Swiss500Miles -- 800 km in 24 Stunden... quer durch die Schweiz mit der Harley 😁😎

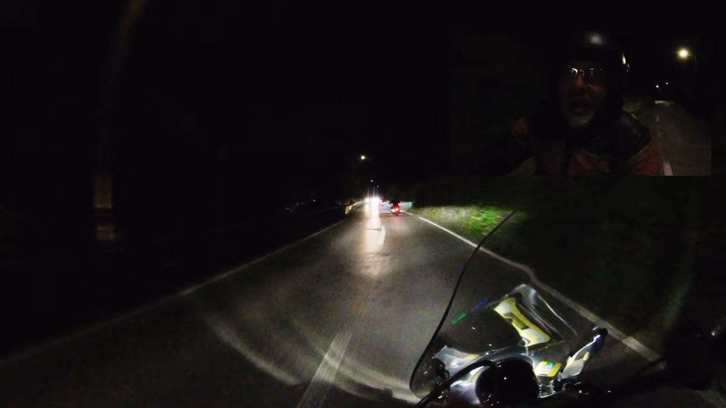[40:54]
Eigentlich geht es jetzt dem Lago Maggiore entlang.
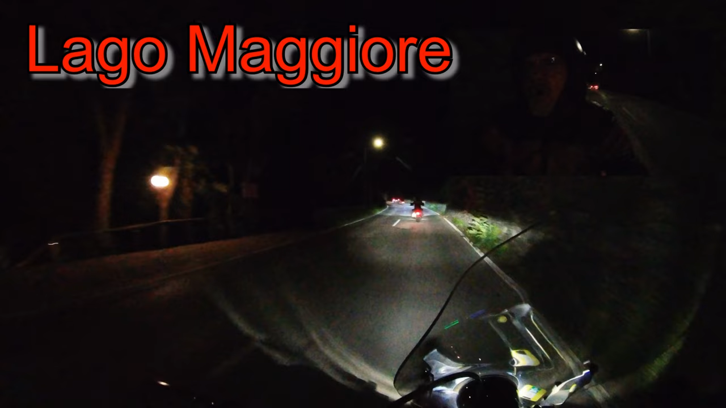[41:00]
Das ist eine wunderschöne Strecke. Aber eben, da nützt ja nichts in der Nacht.
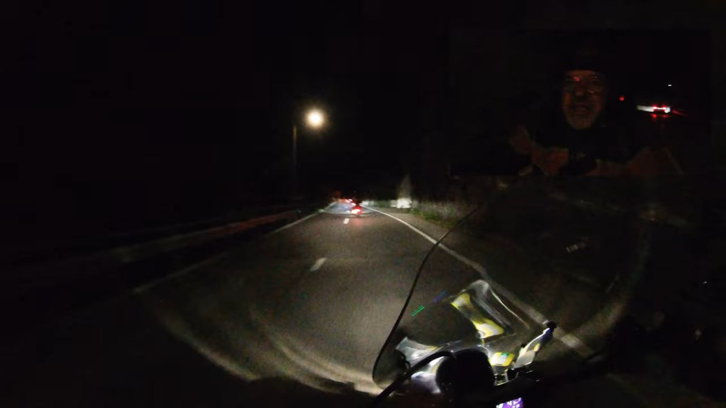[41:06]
Jetzt fahren wir eine Weile dem See entlang und dann kommt dann bald mal die italienische Grenze.
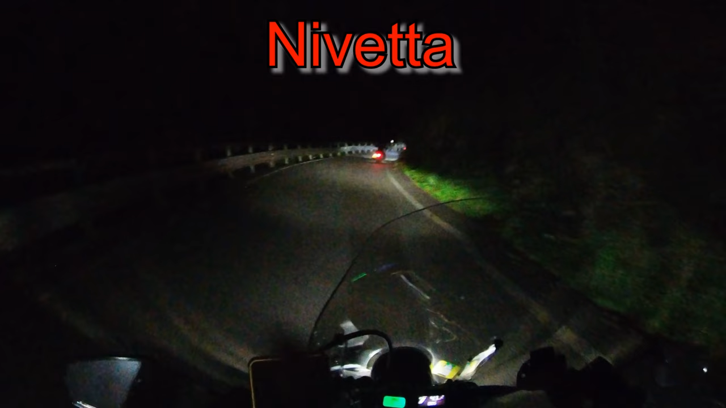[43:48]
heißt es hier. Also das ist ein unfassbares Sträßchen hier. Kurven, Kurven, Kurven, Kurven. Es geht immer hinauf, hinauf. Unglaublich. Sensationell zum Fahren. Aber schon noch anstrengend. Speziell nach Mitternacht.
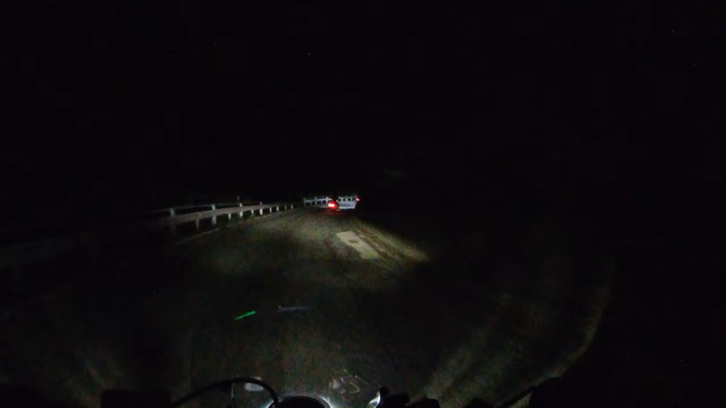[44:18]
Ich glaube, wir sind jetzt oben. Irgendwo sind wir oben.
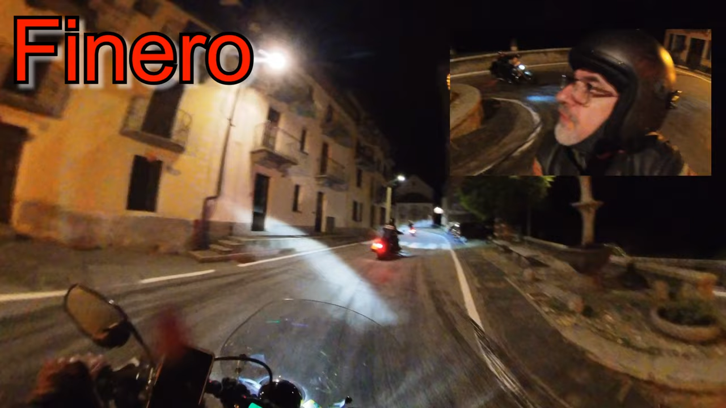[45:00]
Nein, wo sind wir? Oh, jetzt sieht es aus, als ob es wieder runter geht. Ah, und denn noch wie? Hey. unfassbare Kurven, unfassbare Steigungen.
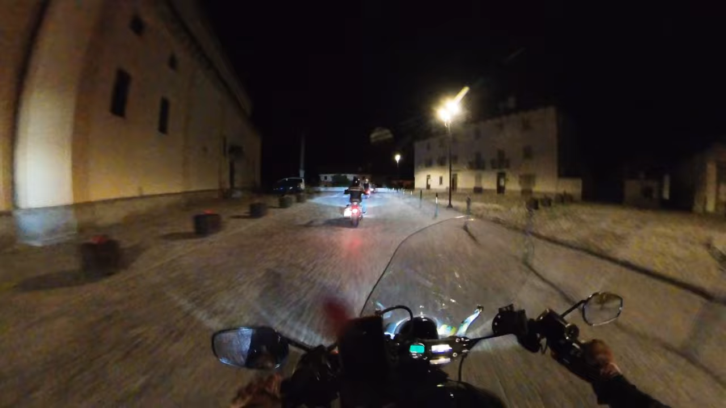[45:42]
Hier ist auch wieder irgendeine Ortschaft, eine größere Ortschaft, aber das ist nicht noch nicht Domodossola. Und seltsamerweise hat jetzt plötzlich wieder ganz viele Halefahrer zusammen. Aber ich glaube, jetzt kommt dann ganz bald der nächste Checkpoint. Ah, okay, jetzt sind wir wieder an der schweizerischen Grenze.
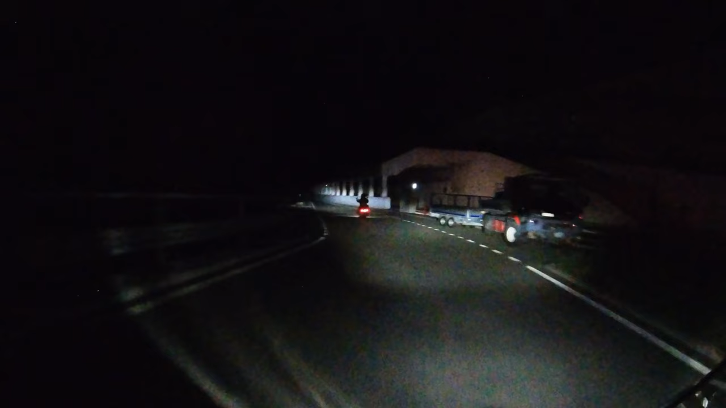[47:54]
Das ist das Wallis und die Stadt, die heißt, glaube ich, Brief. Jetzt ist genau 2 Uhr. Wow. Ich glaube, das ist etwa Halbzeit, oder? Okay, jetzt sind wir also wieder unten im Tal,
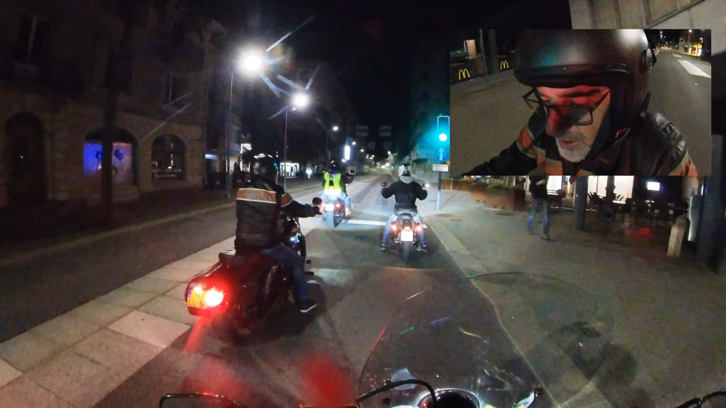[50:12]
20 vor 3 am Morgen. Das Gute ist, dass in gut einer Stunde schon wieder hell wird. dann war eigentlich die Nacht gar nicht so schlimm.
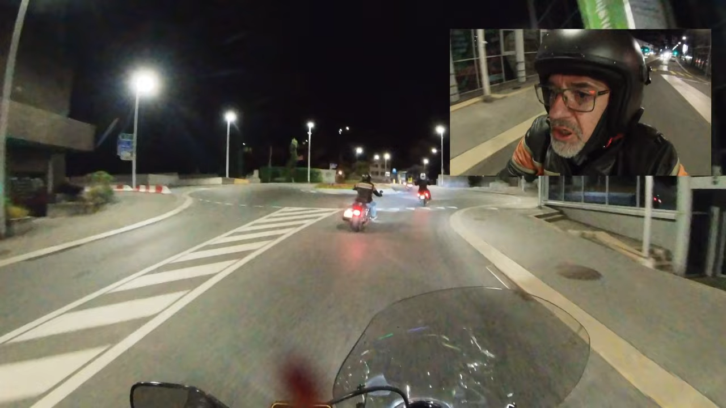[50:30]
Vor allem hatten wir jetzt halt Glück mit den Temperaturen, weil es eigentlich nie, außer auf den Pässen, wurde es natürlich schon etwa 4, 5, 6 Grad kalt, aber sonst war es immer um die 15 Grad herum, was sehr angenehm ist. Spitzkehren!